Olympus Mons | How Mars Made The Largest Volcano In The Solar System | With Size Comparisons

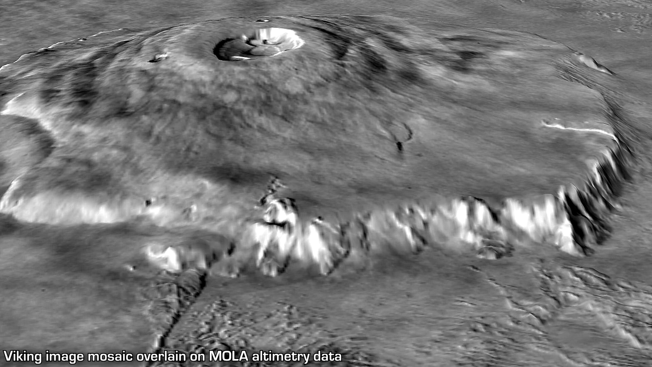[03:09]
Around much of the edge on the approach to Olympus Mons are gigantic cliff faces,
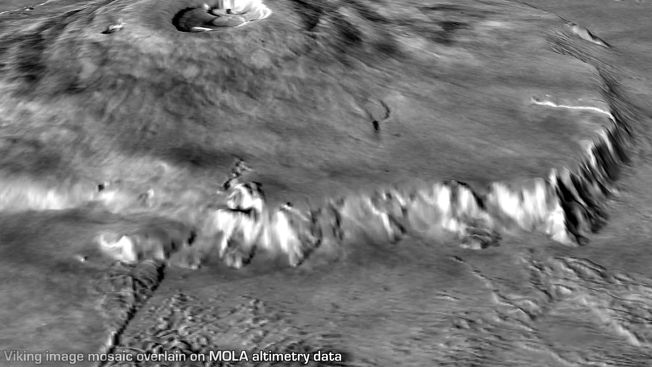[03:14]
which scientists think may have formed from landslides, where the collapse may have been driven simply by the weight of the huge volcano exceeding the strength of the rocks it's composed of.